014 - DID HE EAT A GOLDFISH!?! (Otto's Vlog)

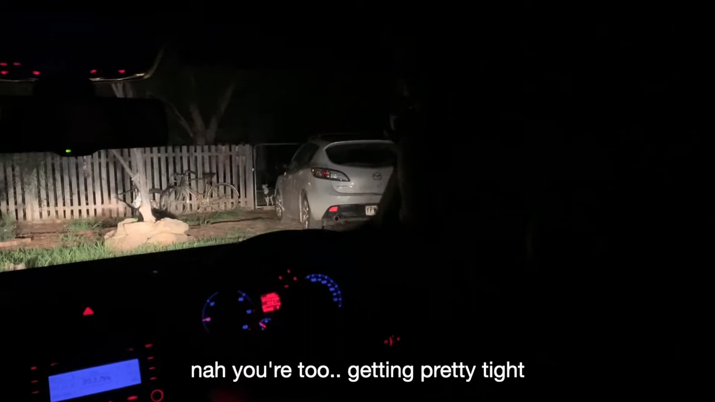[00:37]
watch out for the bin though because you're going on an angle and the bin's right there
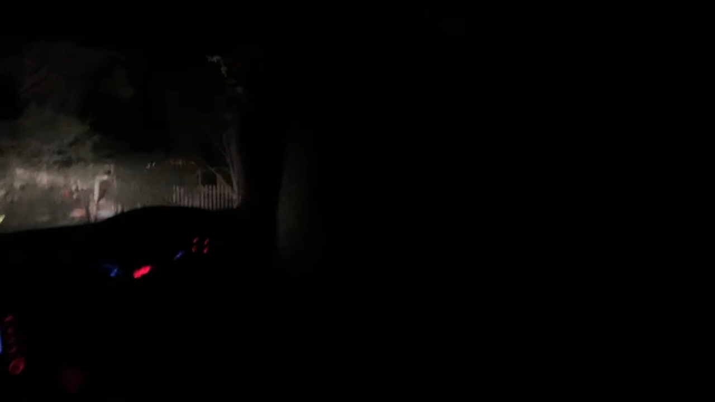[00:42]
you're gonna hit the bins where are you going swing the